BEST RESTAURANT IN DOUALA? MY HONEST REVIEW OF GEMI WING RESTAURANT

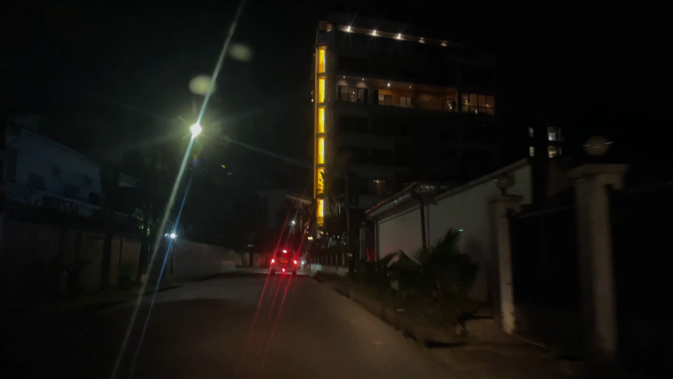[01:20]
Located in BONAPRISO, precisely Avenue de General de Gaulle, Gemi Wing is a restaurant and tapas bar.